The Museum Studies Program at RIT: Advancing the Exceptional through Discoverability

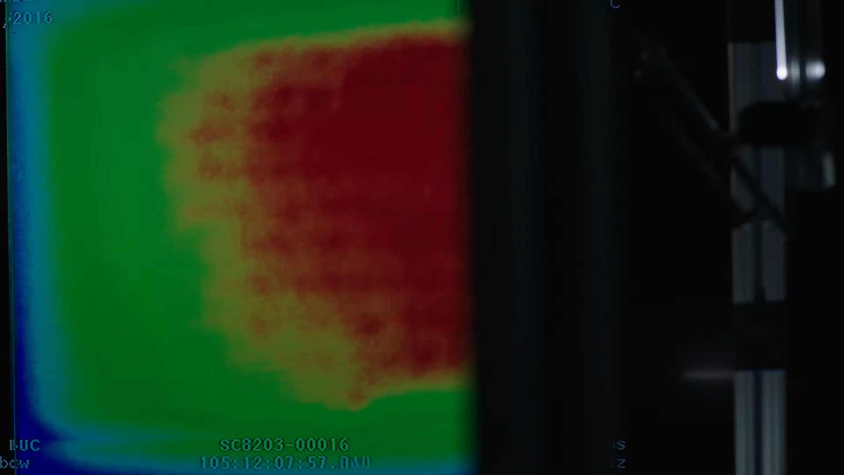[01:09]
very complicated, difficult-to-use imaging systems that cost on the order of a couple hundred thousand dollars.